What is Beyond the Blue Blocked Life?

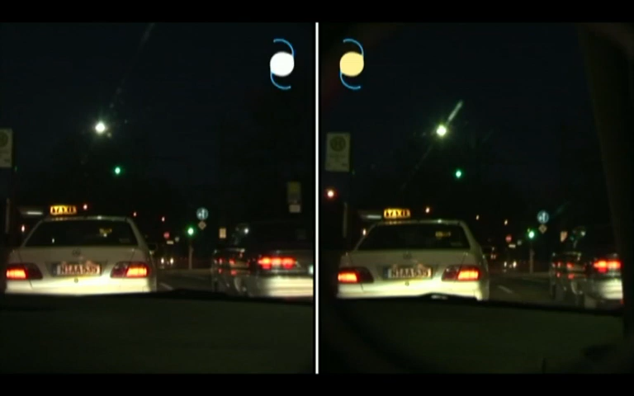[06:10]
In this scene, with a beige taxi, the yellow IOL seems to lead to a positive influence on the brightness and contrast perception under mesopic conditions. This suggests that the subjective preference for a yellow IOL under these circumstances is not an entirely psychological perception. This pedestrian, crossing from the left to the right,
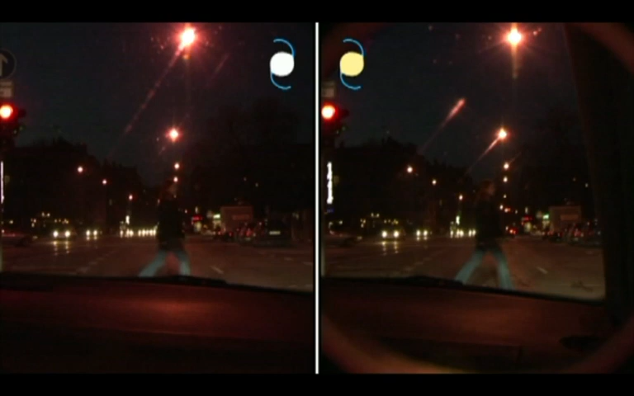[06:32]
can be detected and percepted similarly without significant differences between both IOLs. Please note that no difference is noticeable in the blue of the blue jeans. Individuals like the authors, who believe that light is one factor in macular ageing, will always wear sunglasses in bright environments.